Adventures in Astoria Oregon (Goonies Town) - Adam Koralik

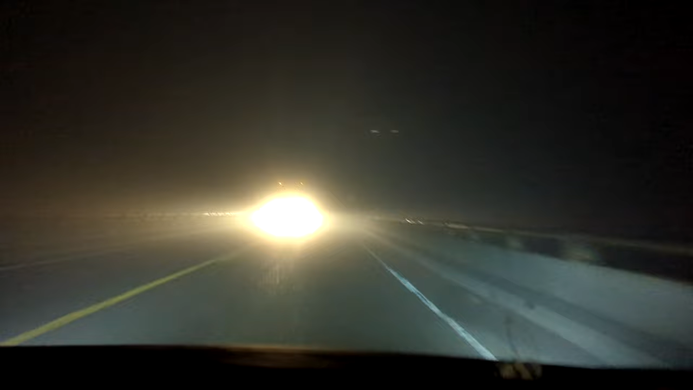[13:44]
Look at that. It's a straight up Silent Hill bridge, man. Yeah. Don't go over it. I mean it would make for a great shot. But probably shouldn't do it. Alright guys. Check this out. This is what we've got. We've got this string cheese that is...